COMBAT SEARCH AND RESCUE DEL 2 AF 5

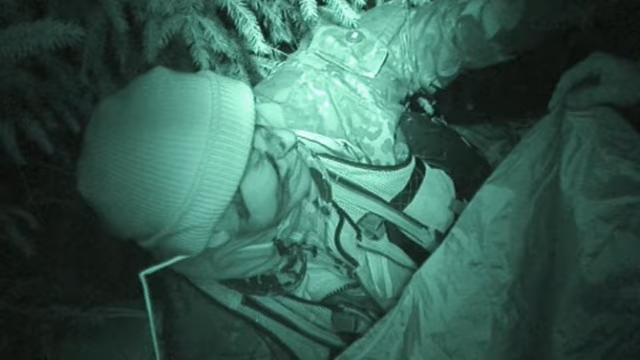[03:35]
Og det er det eneste. Så sætter vi Dag-Bragge ind, og så går vi mod den. Flyverne må fangle sig frem i nattemørket.
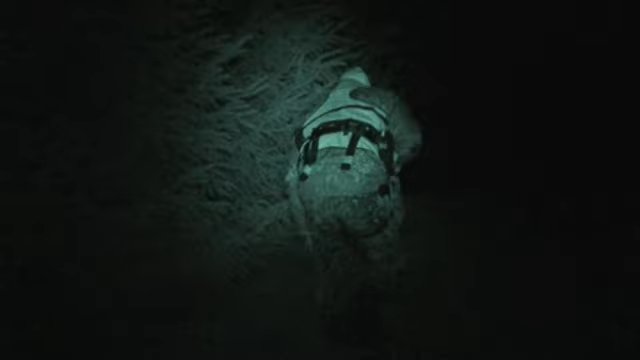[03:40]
De kan ingenting se, og det gør udfordringen endnu større.
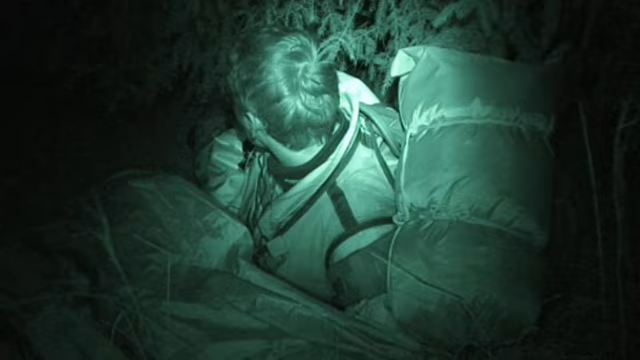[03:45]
Tobias.
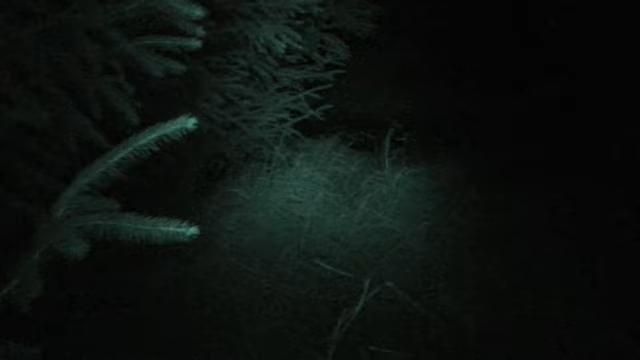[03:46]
Thomas kan ikke finde ud af radiokommunikationen.
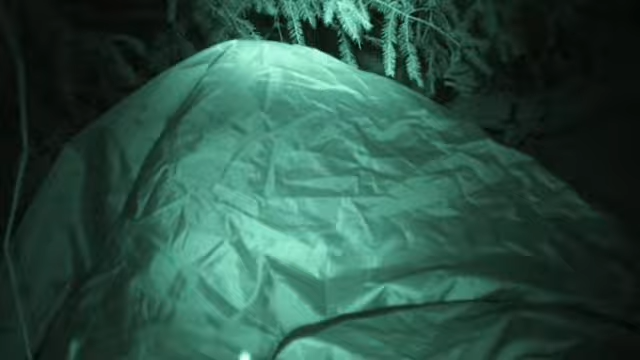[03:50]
This is Homer.
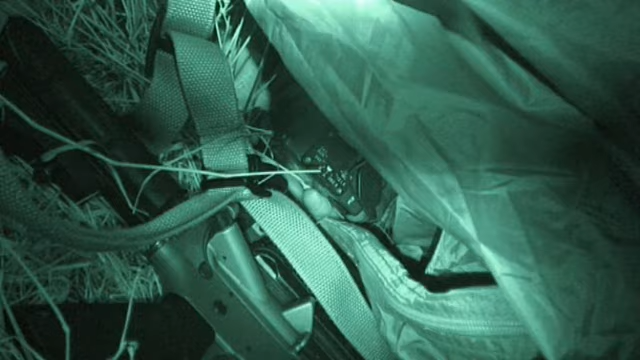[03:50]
Old dream. Tobias.
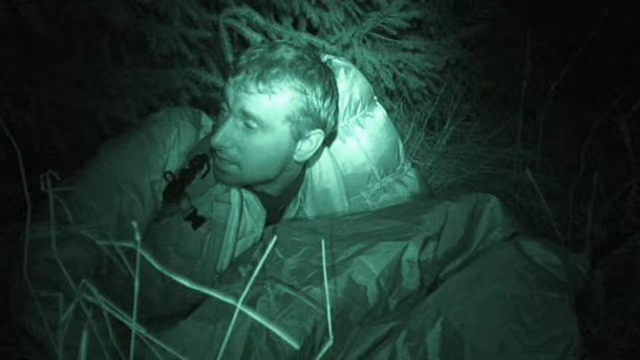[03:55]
Og han kan heller ikke finde sin makker.
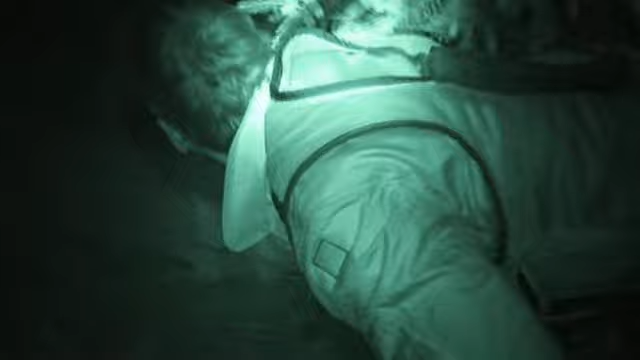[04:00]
Tobias.
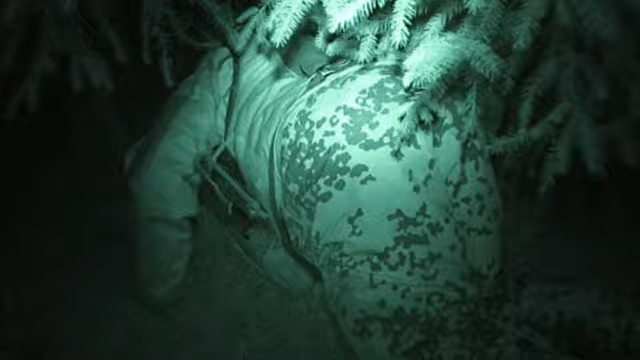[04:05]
Peter og Brian, eller Homer 2, som holdet hedder i øvelsen,
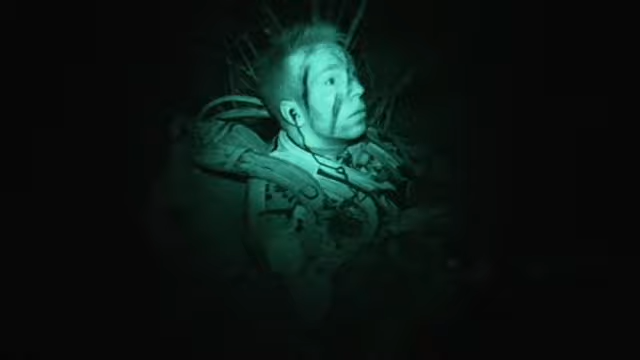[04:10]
fandt hurtigt et godt skjulested, og nu har de taget fat på radiokommunikationen.
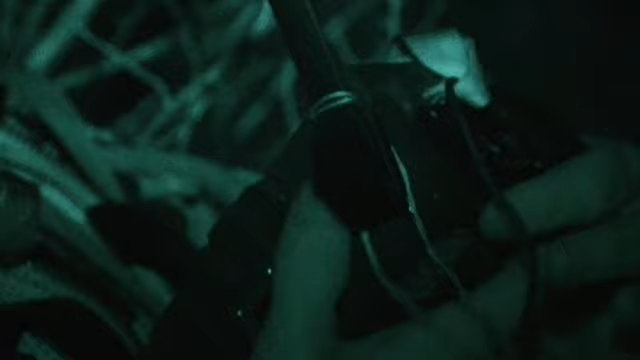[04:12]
Jeg kan ikke se en skid. Er det højre, der er venstre? Gør du huske det?
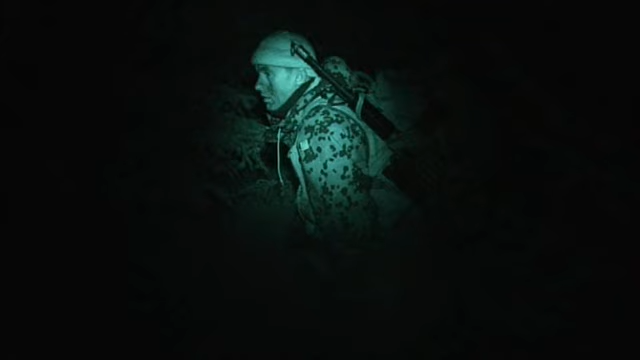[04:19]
Jeg skal dreje knappen til højre.
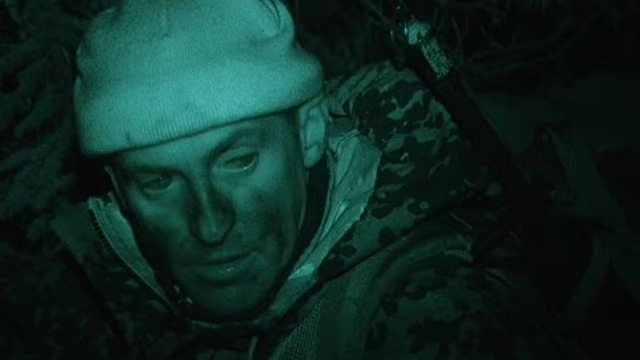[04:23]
Efter lidt startvanskeligheder, har holdet fået kontakt med et fransk overvågningsfly. Sørenå, det er Homer 2. Hvad er din status? Over. Det er det fly, som skal hjælpe dem med at komme i sikkerhed.
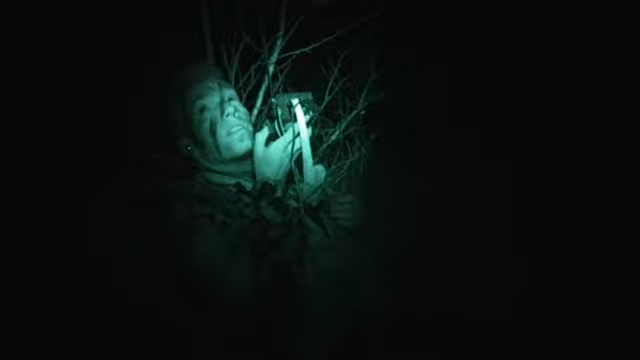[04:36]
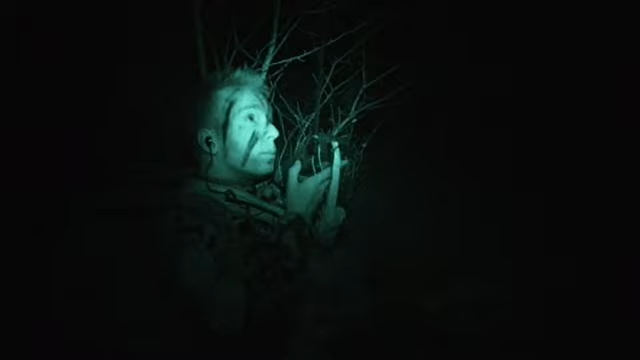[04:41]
Men der er ikke så roligt ude i skoven, som Brian umiddelbart tror. Der er fjendestyrker i området, og den mindste lyd eller lyset fra radioen kan afsløre skjulestedet.
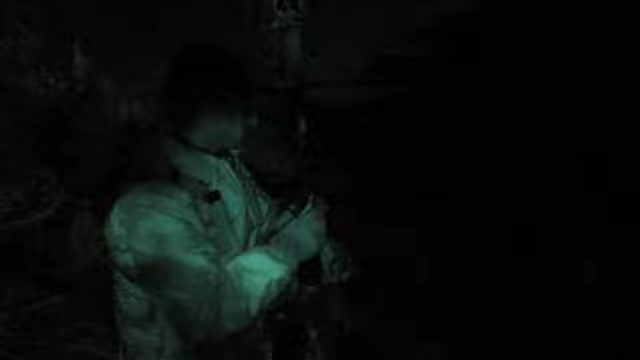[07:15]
Holdet er blevet taget til fange af fjendestyrken. Vi er færdige! I det er kort, tak.
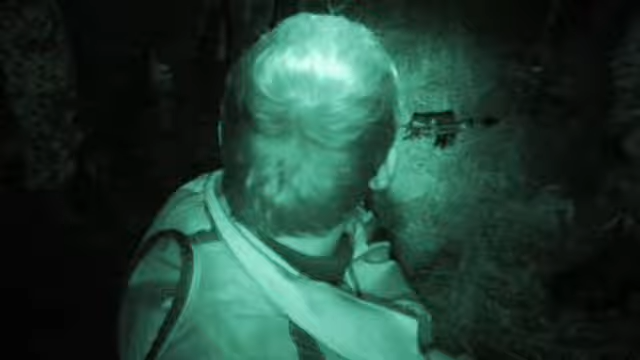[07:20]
Hvis det her havde været en virkelig situation, ville humøret nok have været en del anderledes hos de to nødstændte flyver.
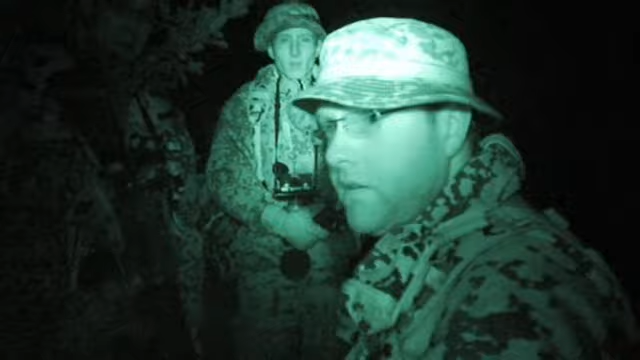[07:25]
Hvor er det? Ja, jeg står herovre. Det er bare lidt lyst. Du kan finde mig, altså. Ja, du er helt læk.